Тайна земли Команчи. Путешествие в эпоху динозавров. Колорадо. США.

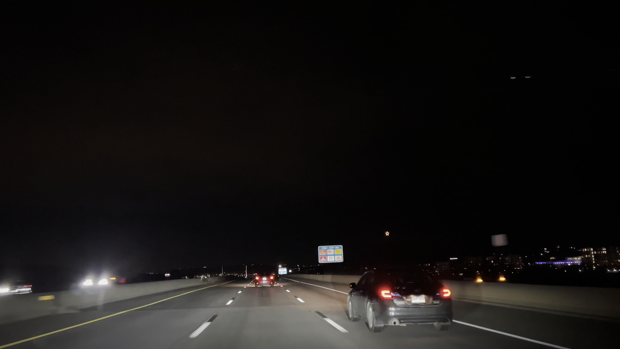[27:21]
Ну и в самом конце, как я вам и обещал, город Каслорок на пути обратно ночью. И вот она, та самая гора. Видите, у нее на горе установлена звездочка. Вообще, такие звездочки здесь установлены много где на горах. И вообще, очень прикольно. Если вы не видели, у нас есть видео, как мы ездили к аналогичной звездочке в город Болдер. Там тоже своя звезда на горе установлена. В общем, очень классно. И так вот едешь, и в темноте такая в небе звезда горит. Супер. Ну а на этом на сегодня все. Ставьте лайки, подписывайтесь.